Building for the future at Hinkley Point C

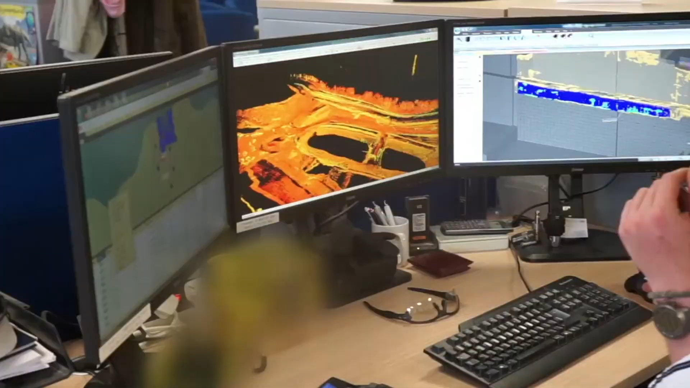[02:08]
Surveyors can now capture entire sites quicker in 3D, while attracting the next generation to the classic profession, with modern immersive applications. any new means?